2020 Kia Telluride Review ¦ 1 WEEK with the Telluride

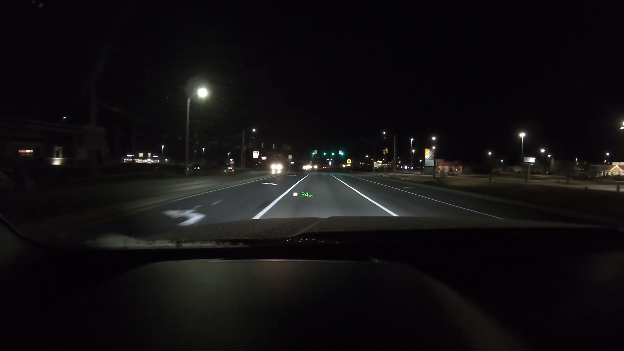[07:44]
the headlights on this thing are absolutely bright as stink and not to mention the telluride looks freaking